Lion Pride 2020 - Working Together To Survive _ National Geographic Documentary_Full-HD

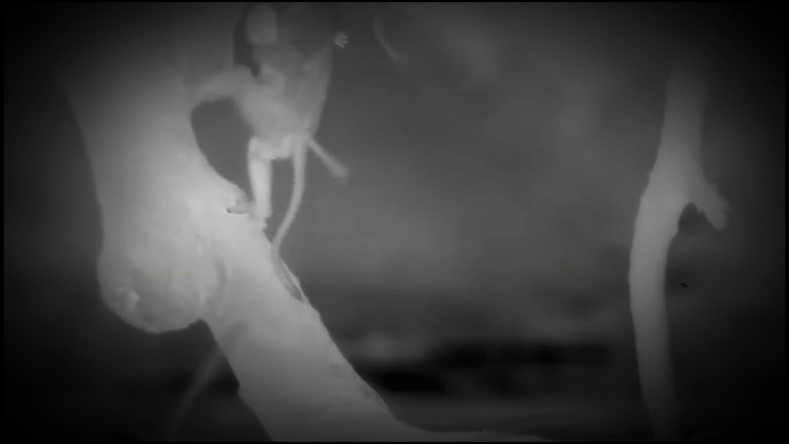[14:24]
These baboons have poor night vision, so they retreat with their babies to the heights of the canopy for safety.
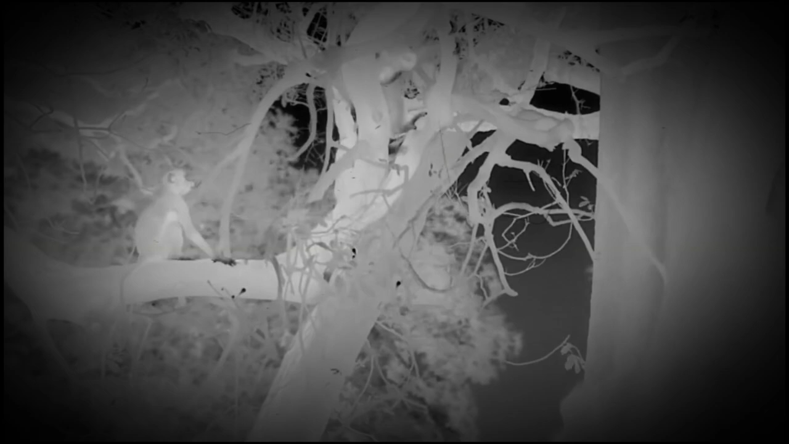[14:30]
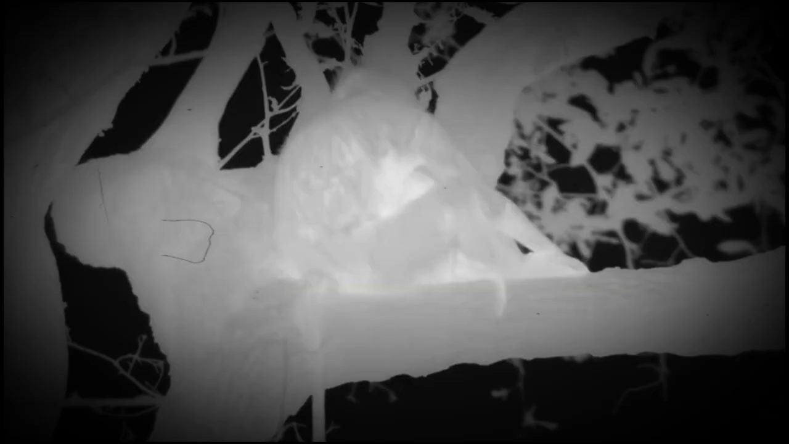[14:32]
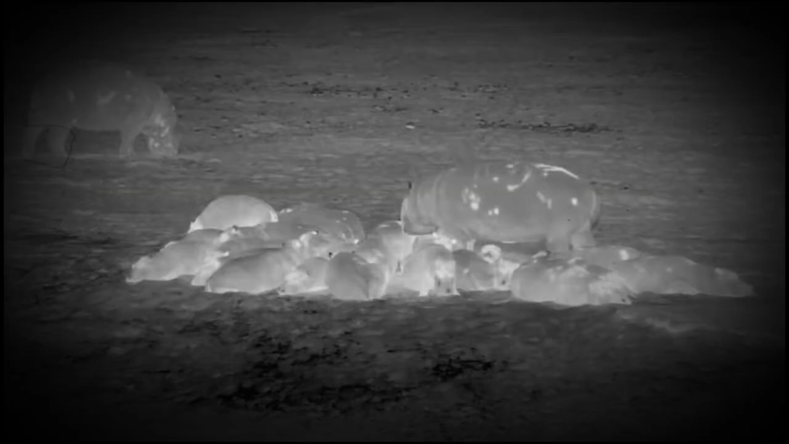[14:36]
Hippos gather their young into a creche, guarded by mothers.
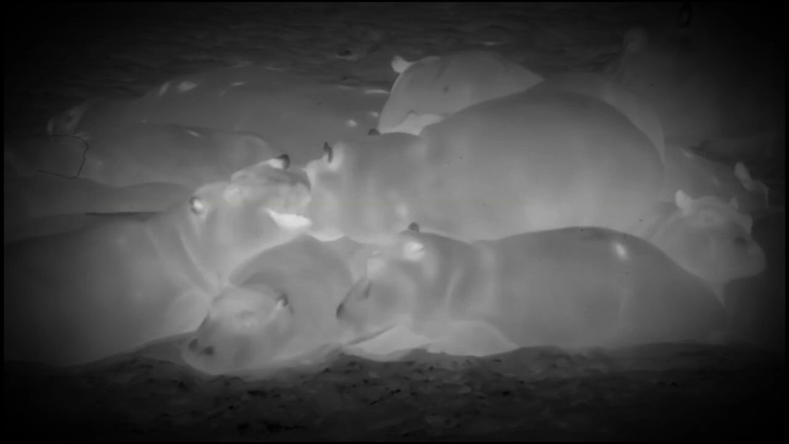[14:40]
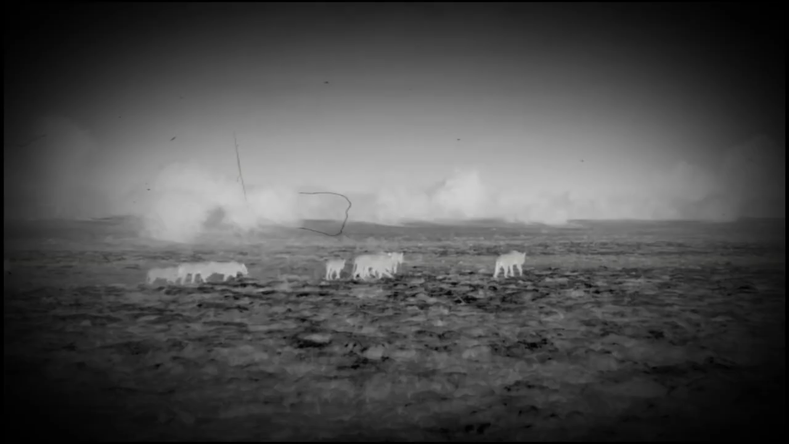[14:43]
The Mwamba youngsters, though, must put themselves on the front line.
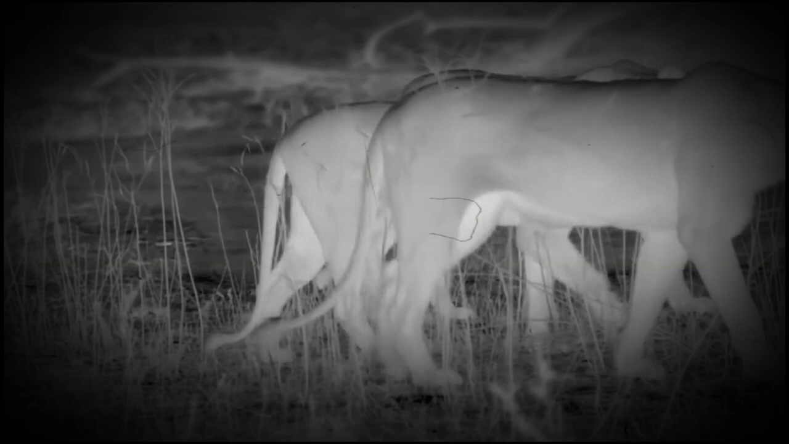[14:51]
Tonight, the lionesses are leading the yearlings to their favorite hunting grounds.
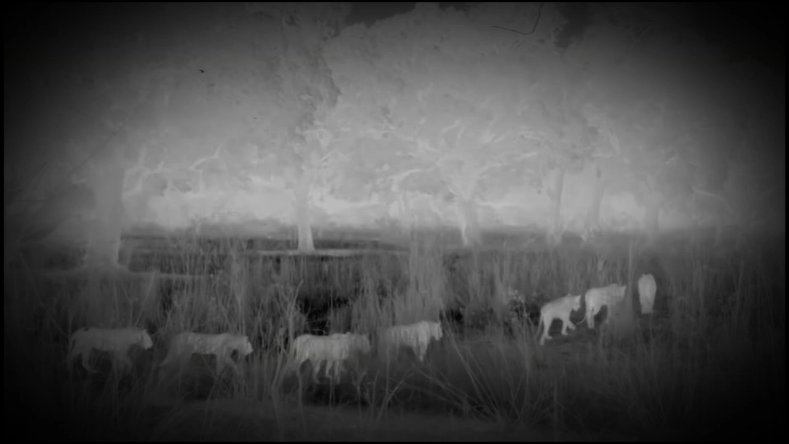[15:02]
the plains.
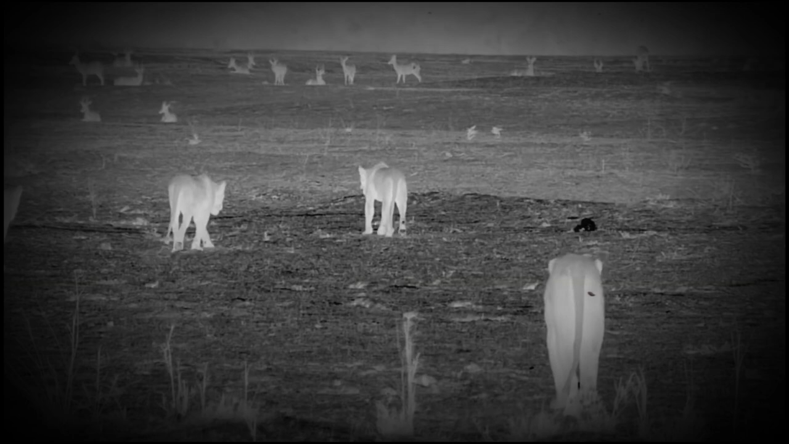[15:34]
if the pride works as a team.
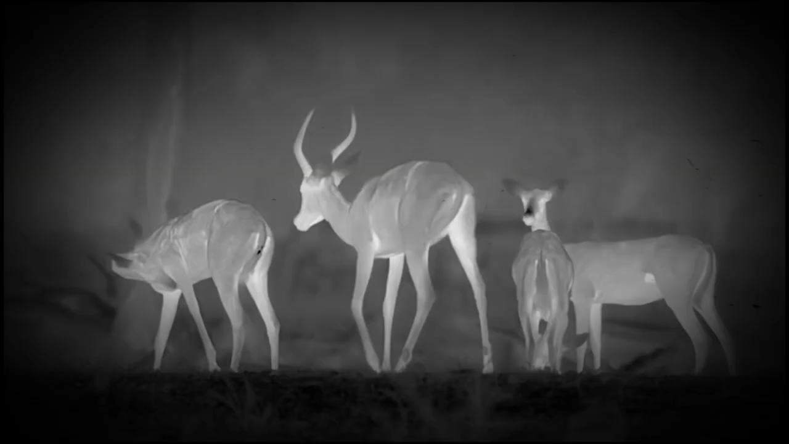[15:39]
Maya locks on to the nearest male impala.
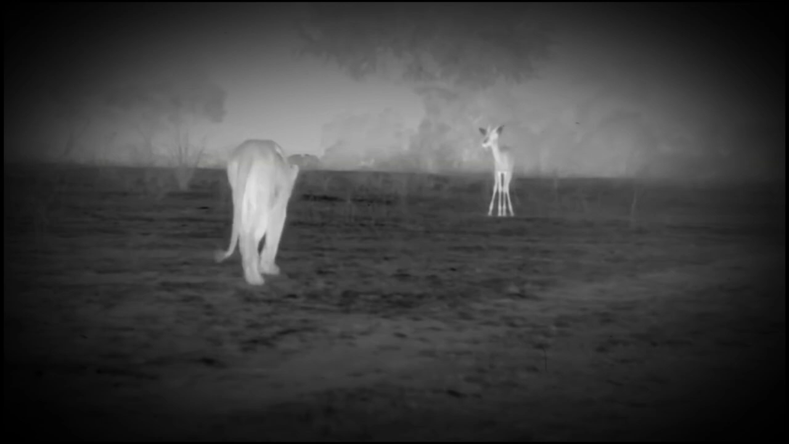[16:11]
Her enthusiasm and lack of experience show.
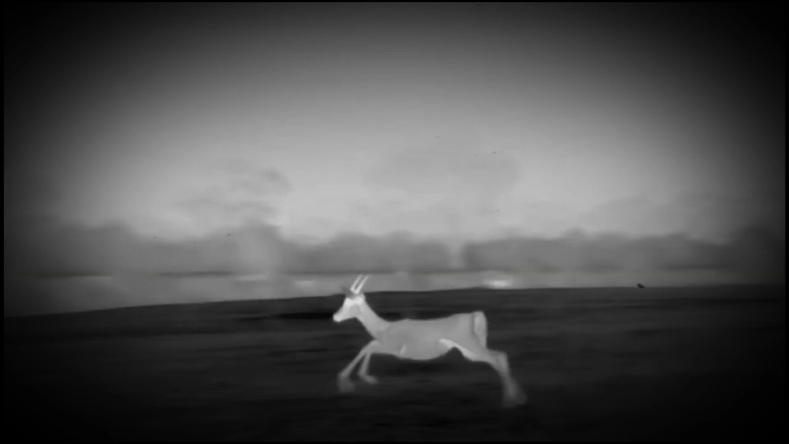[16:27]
A poor attempt. The impala easily outruns her.
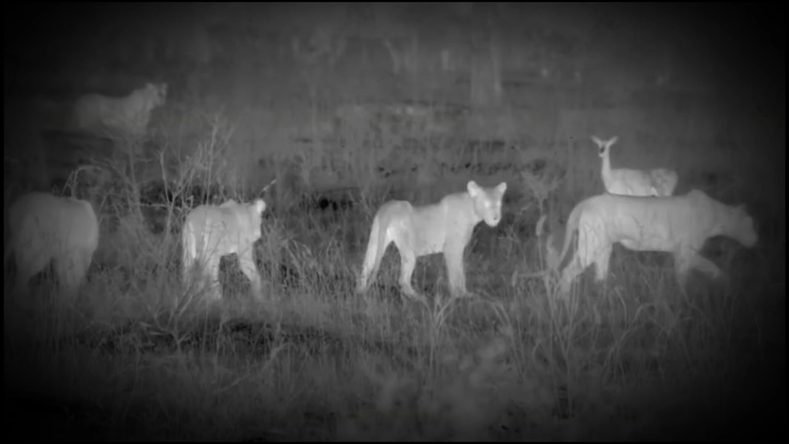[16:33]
The adults allow the youngsters to lead the next hunt.
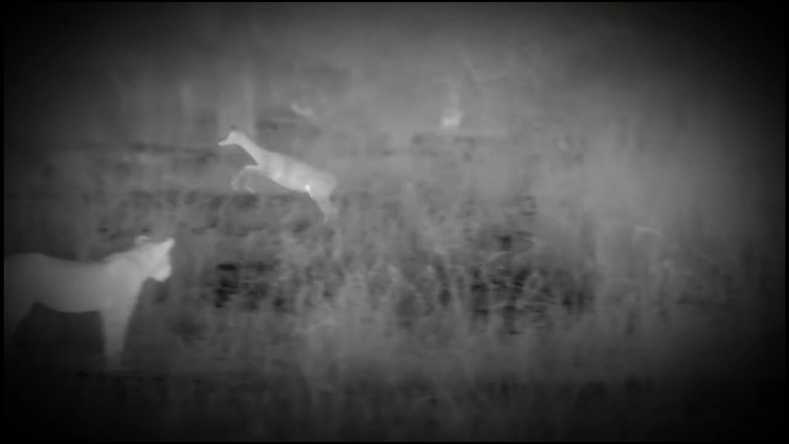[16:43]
They should be operating as a team, surrounding the herd surreptitiously with a pincer movement, without the herd knowing they're there.
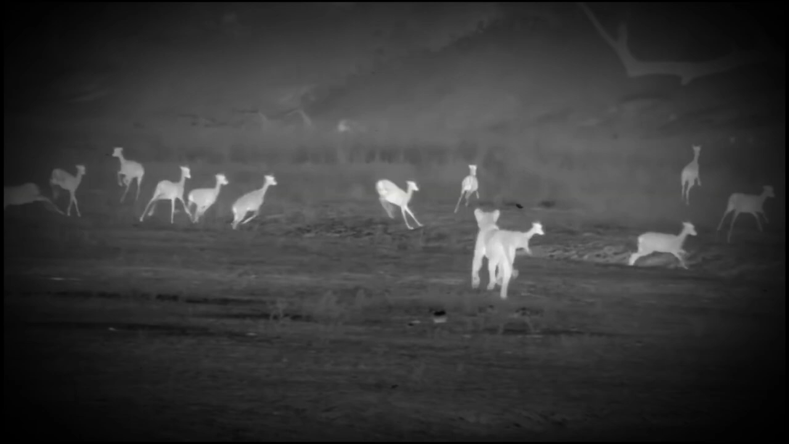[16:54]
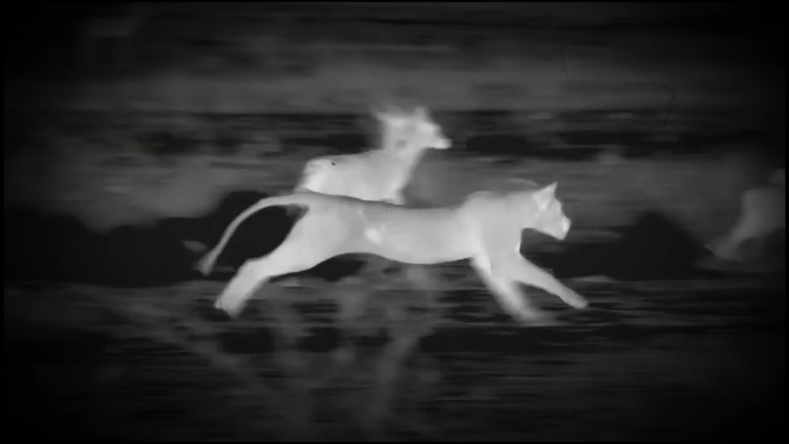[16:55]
But the impetuous teenagers are completely disorganized.
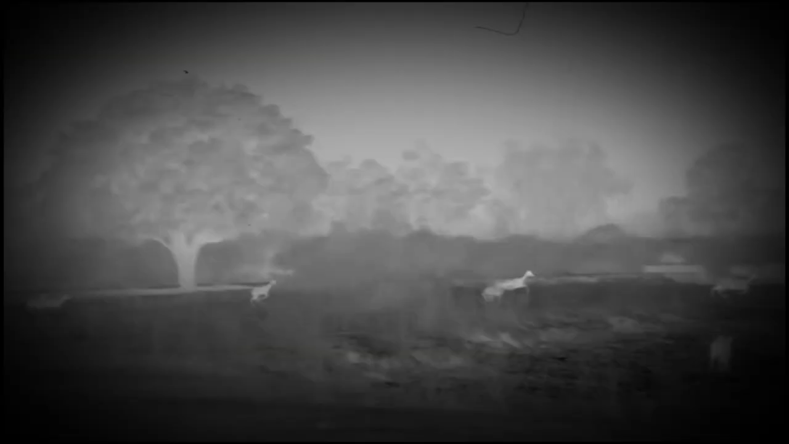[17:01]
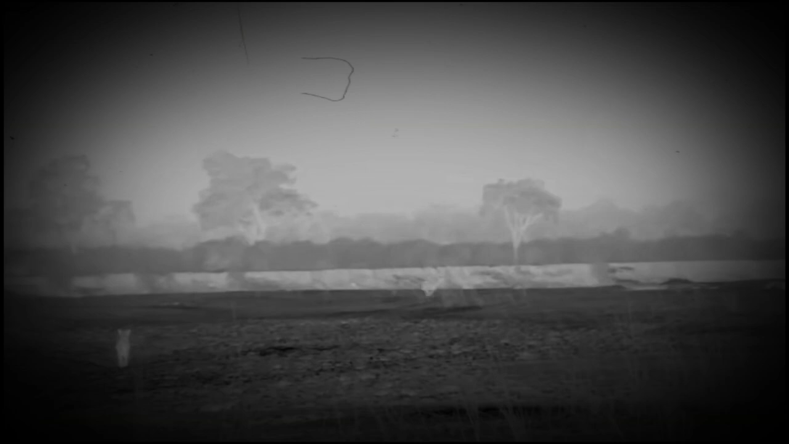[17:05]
Approaching the prey without coordinating their movements.
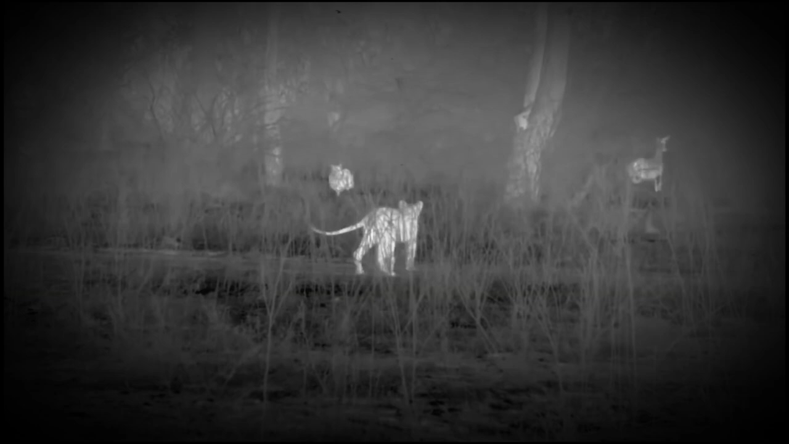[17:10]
The antelope are slipping through the net.
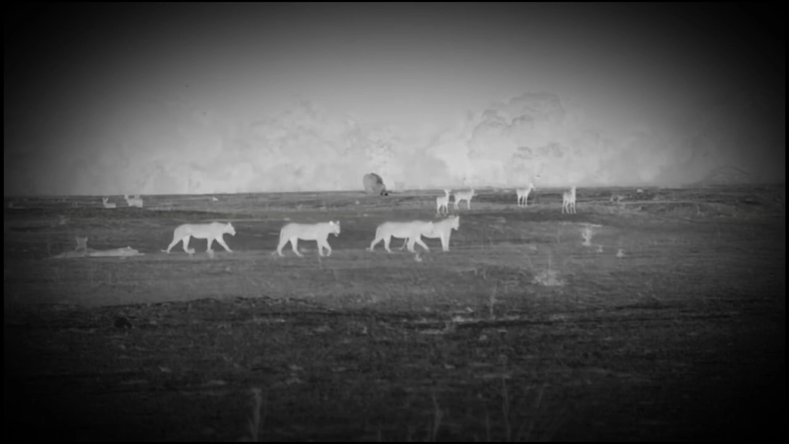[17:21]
The pride has been on the prowl for 5 hours without success.
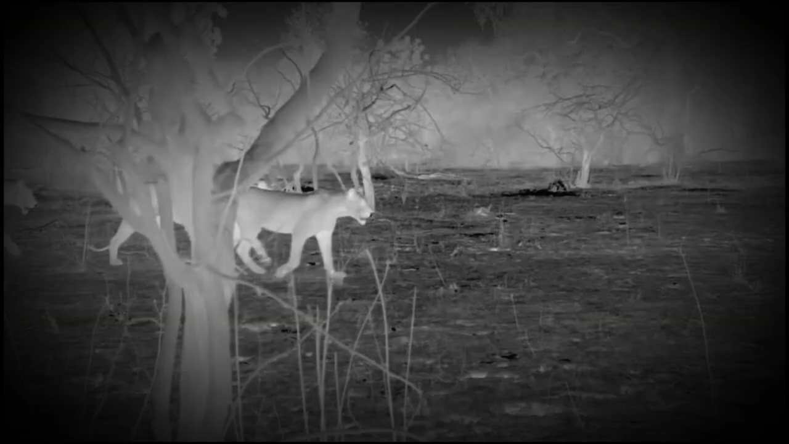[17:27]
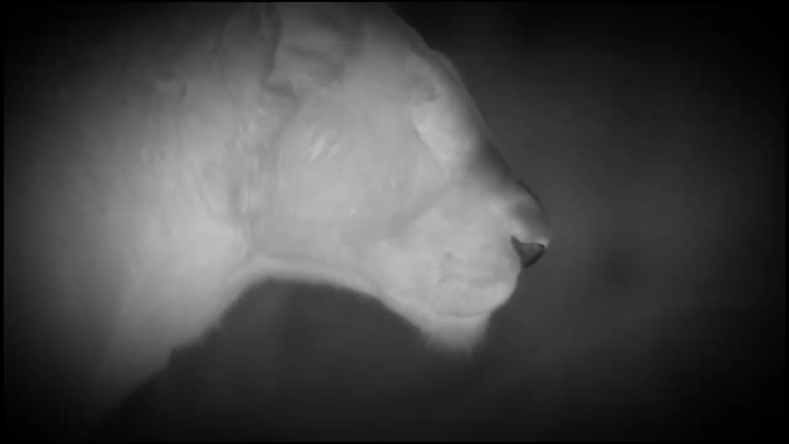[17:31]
Their luck might be about to change. A lone impala.
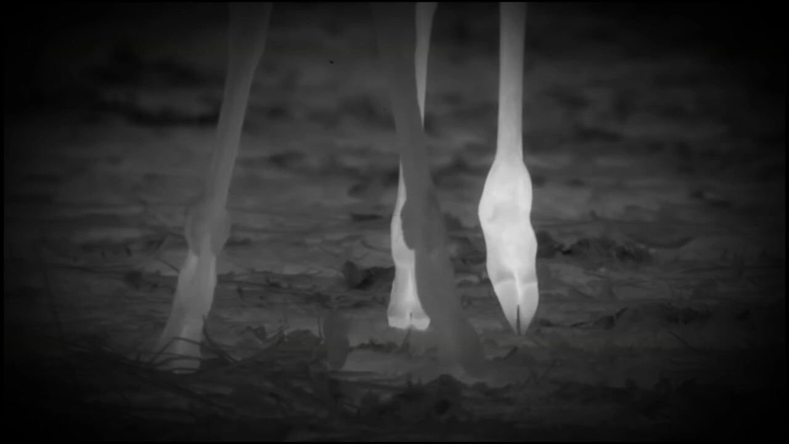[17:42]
It's nursing an injury, the swollen foot glowing white with heat.
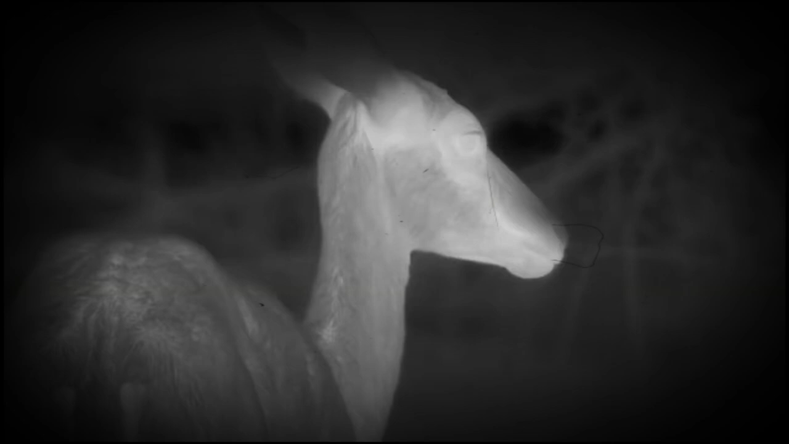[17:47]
It can't run. The lionesses don't risk the yearlings ruining another hunt. They're kept back, so the experts can do their job.
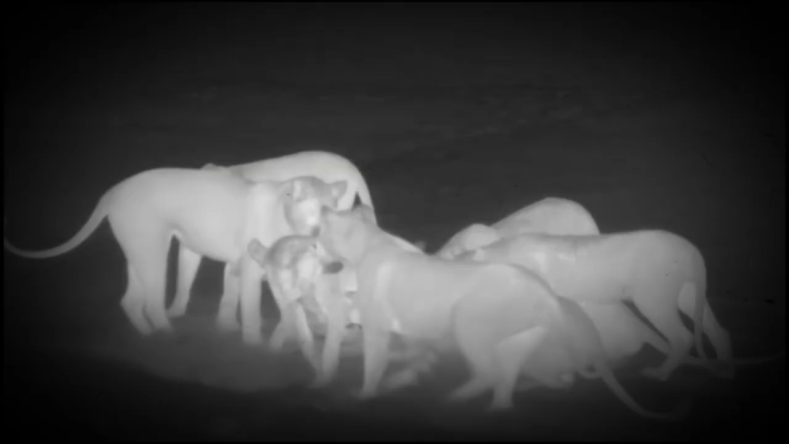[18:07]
Finally, a kill.
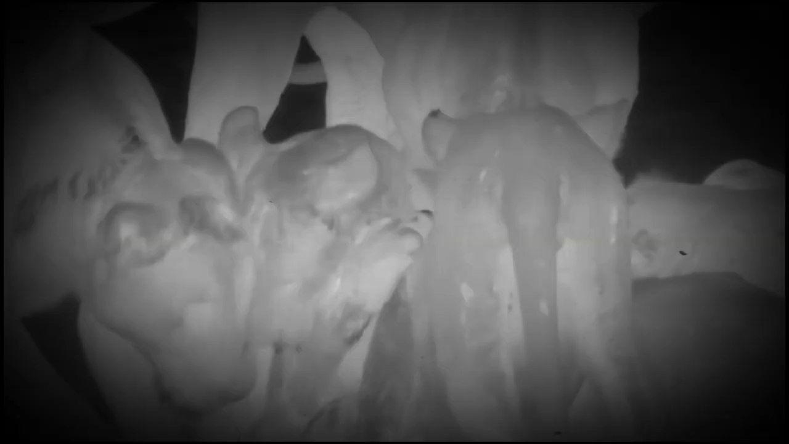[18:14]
But it won't last long.
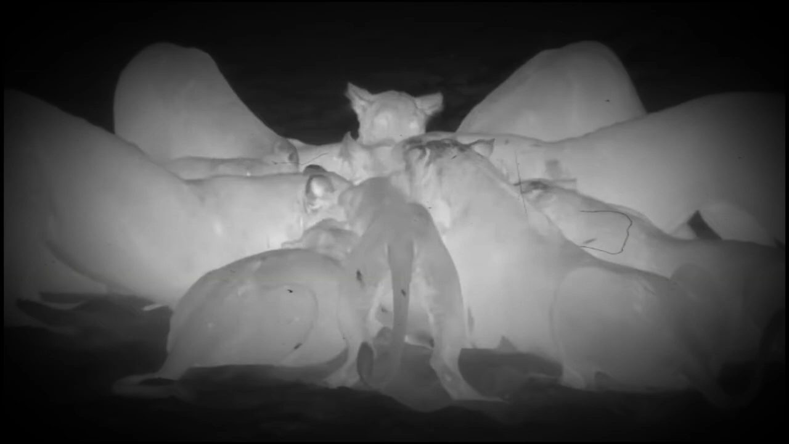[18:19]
The adults have yet again provided food.
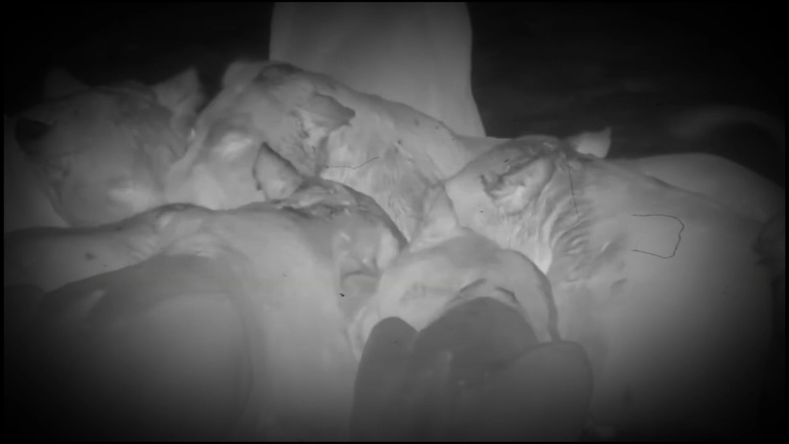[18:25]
But it's an unproductive training night for the teenagers.